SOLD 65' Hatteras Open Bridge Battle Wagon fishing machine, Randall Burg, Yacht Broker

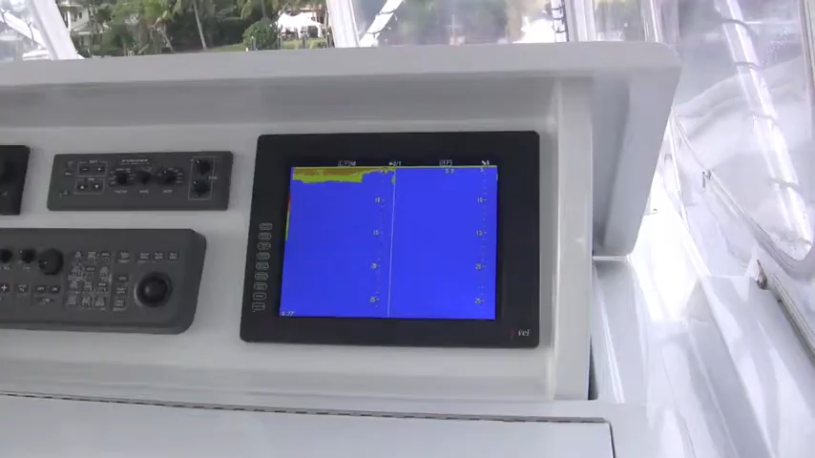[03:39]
Lots and lots of electronics. As you see, they're fired up. And there's color depth sound.